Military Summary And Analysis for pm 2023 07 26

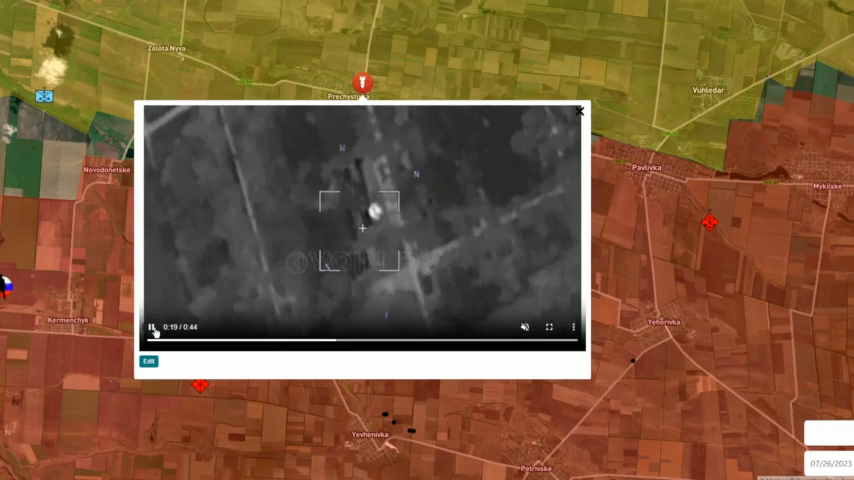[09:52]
hub that Ukrainians use for redeployment of their forces to the Vremivka tactical bridgehead.
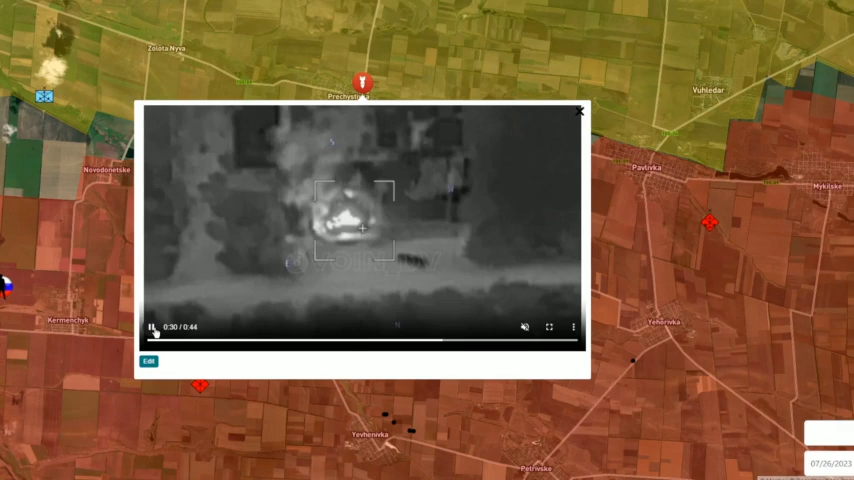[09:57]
Also this settlement is located very close to the combat line and this is a perfect position for the Ukrainians to accumulate their shells,
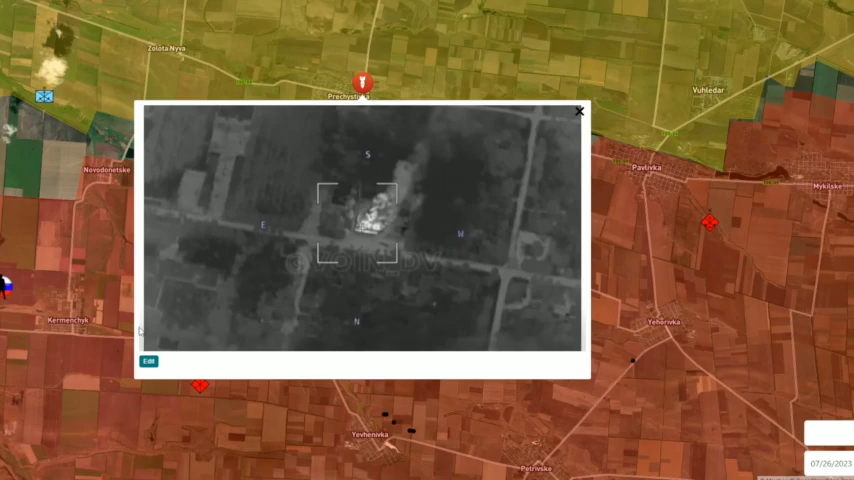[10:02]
munitions, rounds and so on. The Russians managed to discover another ammo depot and destroyed them during these days during another attempt of the Ukrainian forces to attack Russian positions.